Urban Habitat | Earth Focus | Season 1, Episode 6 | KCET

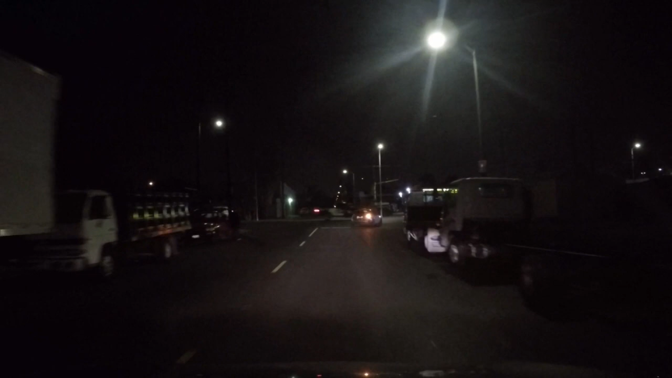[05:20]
So this is the backside of the park here.
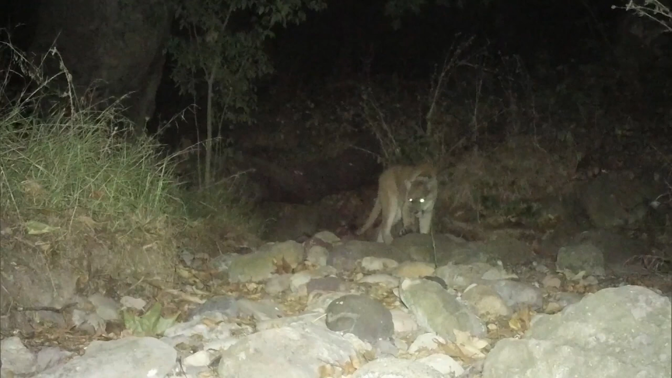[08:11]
allows me to document wildlife that is using a particular area. And each photo or each image is time and date stamped to tell me activity levels of certain species.
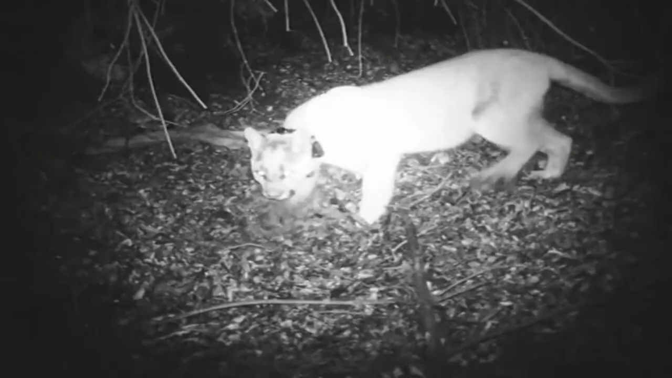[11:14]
And he left without anybody seeing him. And that's him being able to kind of use those natural skills of being elusive to keep his distance and stay safe.